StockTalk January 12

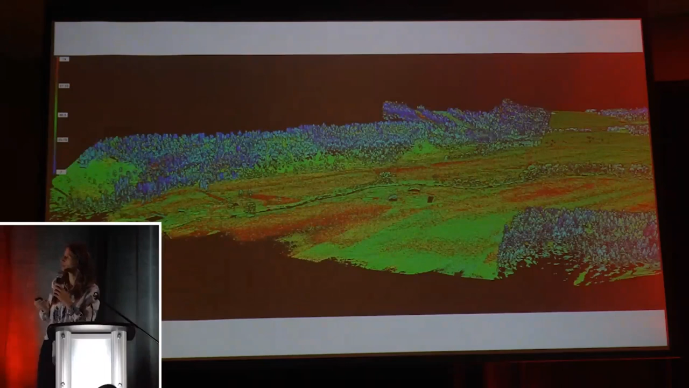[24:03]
crops you know on the different pieces which have more exposed soil so a thinner area of the crop compared to where it's more lush and so your red shows up as maybe less vegetation compared to the you know darker green and of course the forest ones you know the trees show up blue a little cooler and so that's all important information for if you're planning for drought where the areas that are drier are located compared to the ones that that are not that have more lushness or even how heavily you graze it